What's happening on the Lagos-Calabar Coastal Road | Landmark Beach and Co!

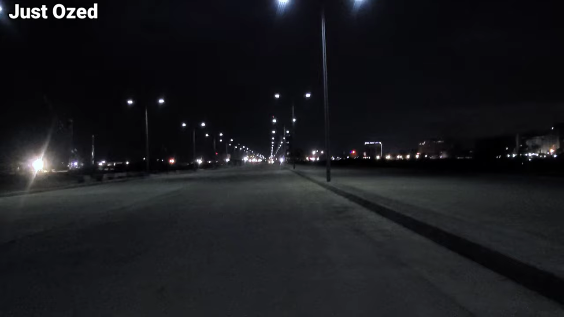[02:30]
You may be wondering, what is this road with this streetlight? Is this part of the project? Yes, this is the first kilometer of the project that has been partially completed and this is what it's looking like.